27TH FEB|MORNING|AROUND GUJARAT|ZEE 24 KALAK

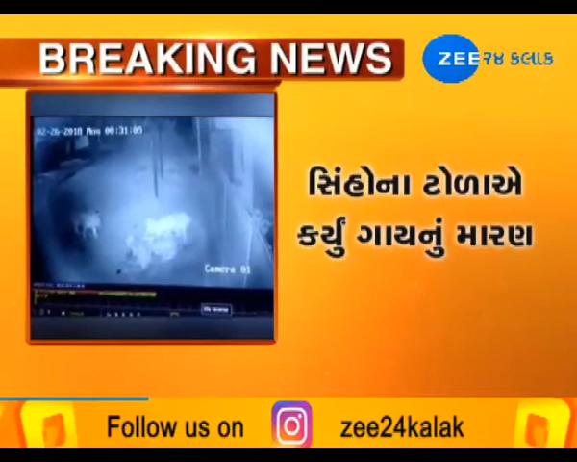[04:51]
જેનાથી લોકોમાં ભયનો માહોલ છવાયો હોવાના સમાચાર સામે આવી રહ્યા છે। જૂનાગઢના આ સીસીટીવી દ્રશ્યો અમે આપને બતાવી રહ્યા છીએ। જૂનાગઢ જીઆઈડીસી વિસ્તારમાં એટલે કે શહેર પાસે જે ઔદ્યોગિક વસાહત આવેલી છે,
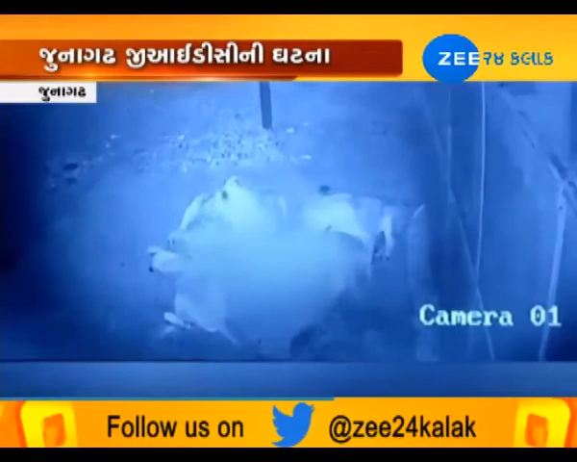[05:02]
જીઆઈડીસી વિસ્તાર આવેલો છે, ત્યાંના સીસીટીવીમાં સ્પષ્ટપણે કેદ થયું છે કે જ્યાં સિંહોએ ગાયનું મારણ કર્યું હોય તેવા દ્રશ્યો સ્પષ્ટપણે કેમેરામાં સીસીટીવી કેમેરામાં કેદ થઈ ગયા છે.